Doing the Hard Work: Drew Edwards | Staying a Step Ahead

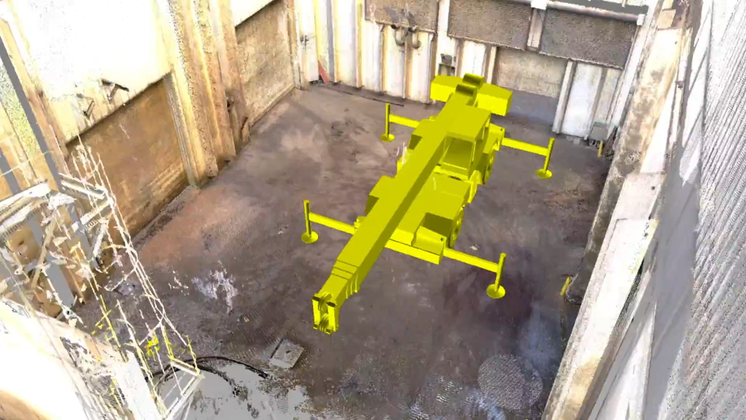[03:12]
We wanted to show our client how we were going to place our crane,
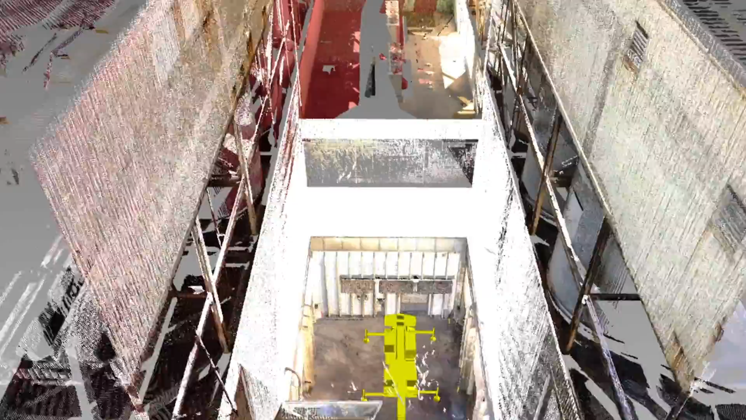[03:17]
where we were going to install temporary steel that you're seeing up here,